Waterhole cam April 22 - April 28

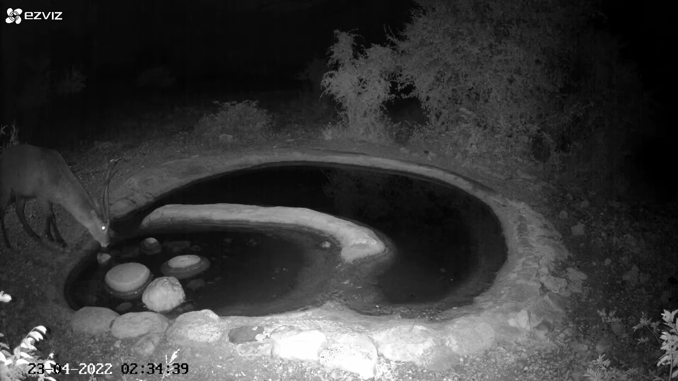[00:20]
This is a waterbuck, a male waterbuck. We used to get a lot more of them around here than we do now. As the lion population increased there started to thin out the waterbuck. Lions love waterbuck because they're big and slow and they don't really defend themselves. I'm not sure how they survive at all.
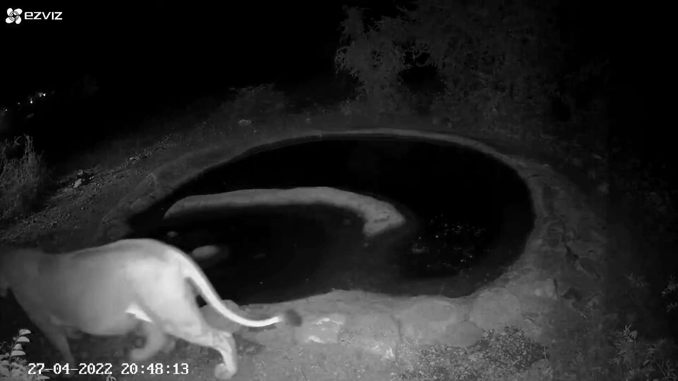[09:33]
There's a black-backed jackal. Very busy little animals. You very rarely see them walk anywhere. They seem to only have two speeds, trot and run.
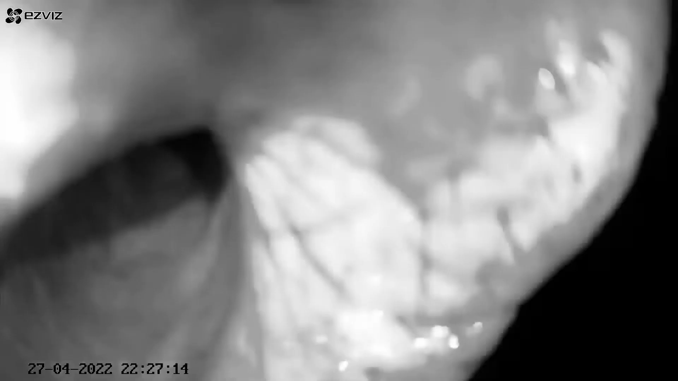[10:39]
really not a pretty sight to close up of an elephant.
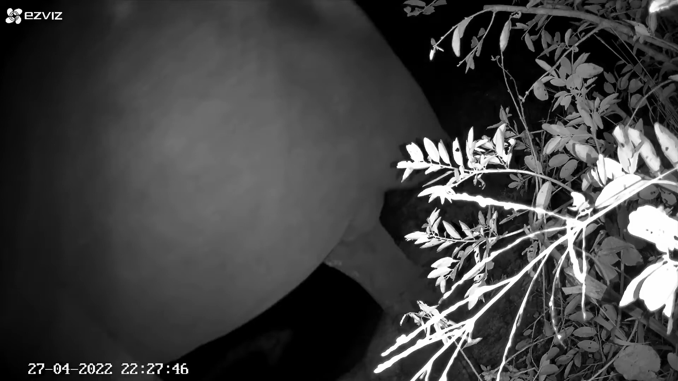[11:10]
Then he moons the camera just to add insult to injury. Next morning I went down to the waterhole to retrieve the camera. I had to wait first for a breeding herd of elephants to disperse and once they'd
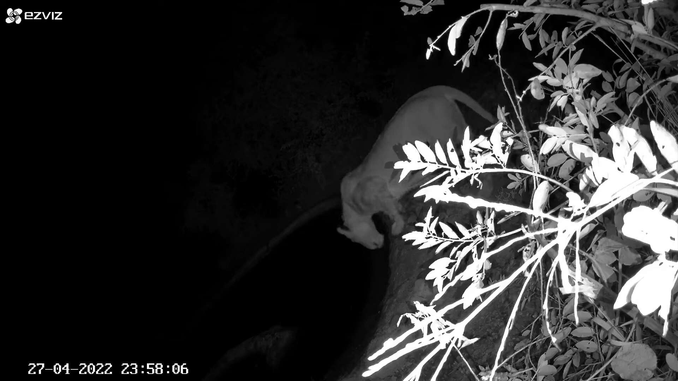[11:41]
gone I found the camera lying on the ground near where the lioness is now. I didn't check the camera immediately. I had to go away for a couple of days so when I came back I was surprised first of all to found the lion and then I wanted to see who the culprit was. There were plenty of suspects because it turns out there were elephants coming through here right through the night.
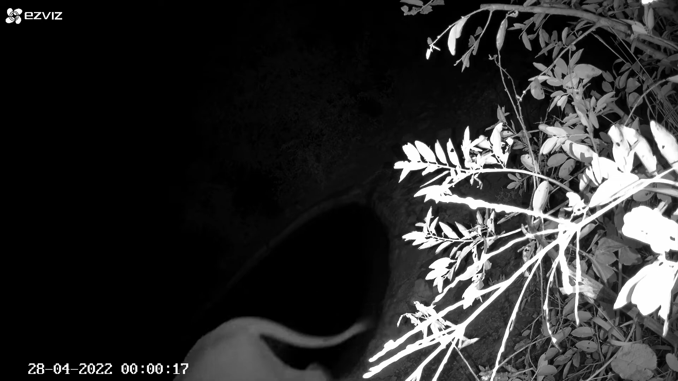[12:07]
Females and little ones as well as younger males. It wasn't the lioness.
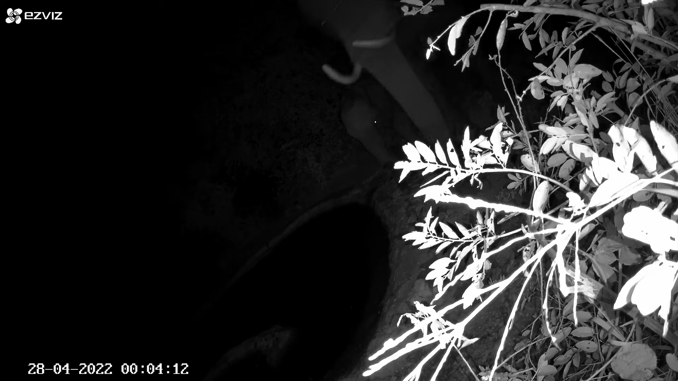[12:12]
I thought it might have been this one. This is a female. She has very thin tusks and I thought she might have got agitated with the babies around. But she came close and then that was it. It wasn't her. She might not have to stay her head off.
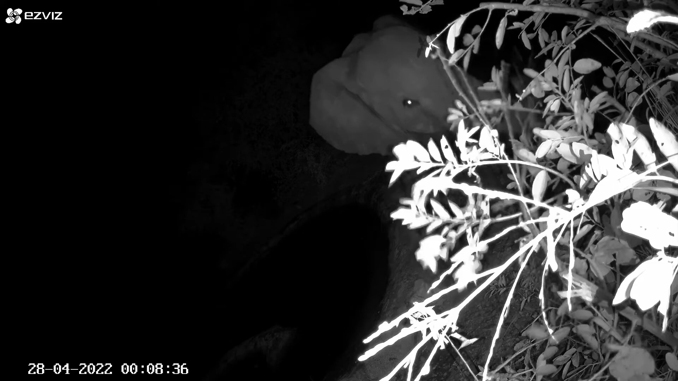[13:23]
Here is the culprit. Female body looks a bit with the thin tusks. You can see a little baby behind her.